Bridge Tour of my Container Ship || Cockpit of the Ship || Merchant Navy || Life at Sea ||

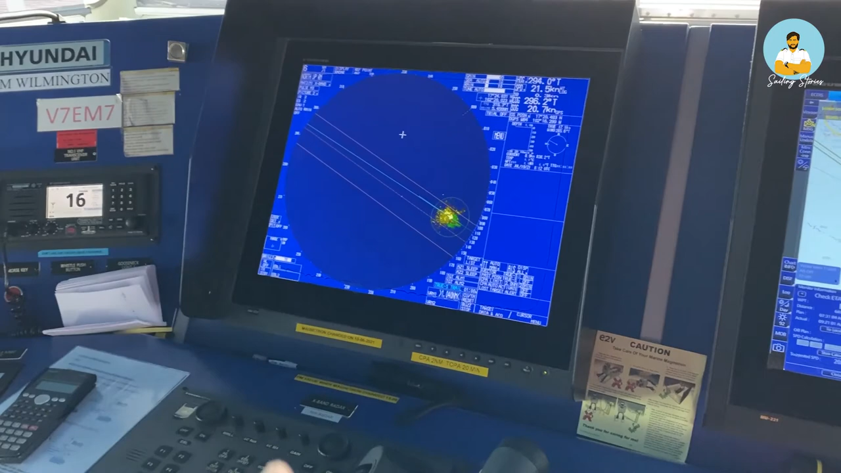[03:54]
this is a different band band there are two bands of radar one is called an x band one is called an s band
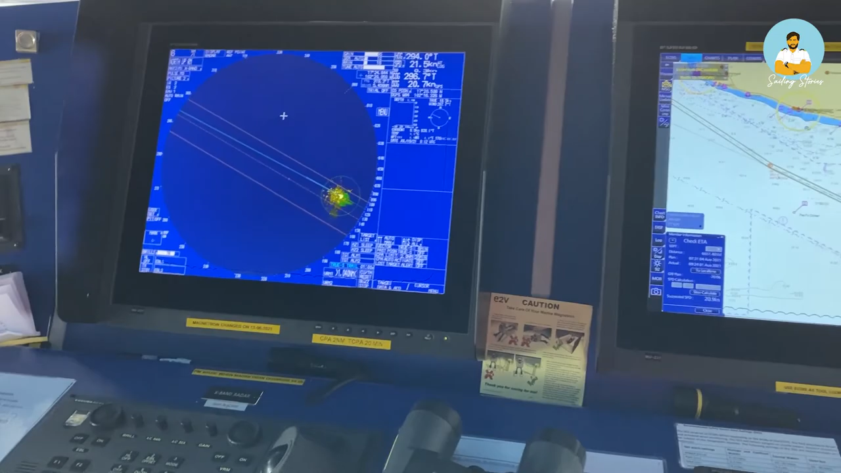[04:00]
and this is an another vector so if anything happens or if this is malfunctioning
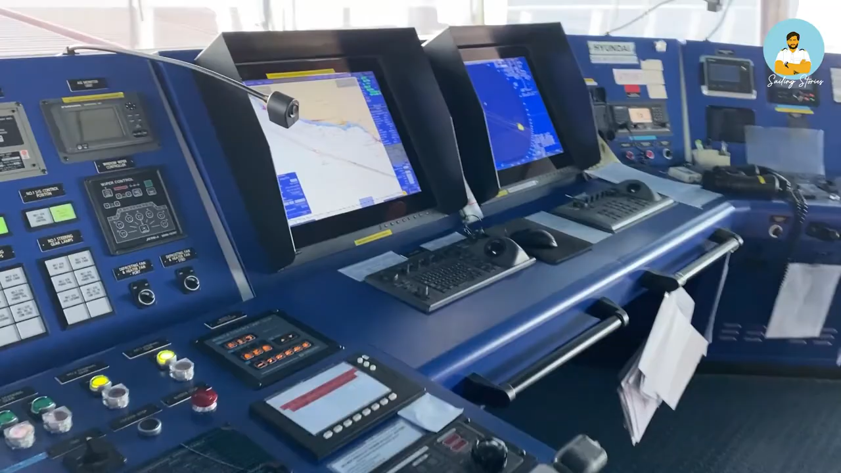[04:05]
or not working properly this one we can use so there is always a backup for everything on the ship
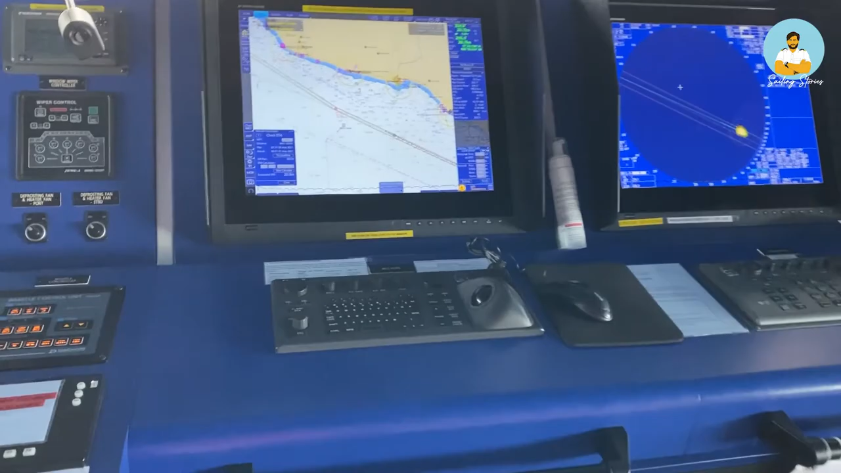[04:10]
so two egg disk and two radar so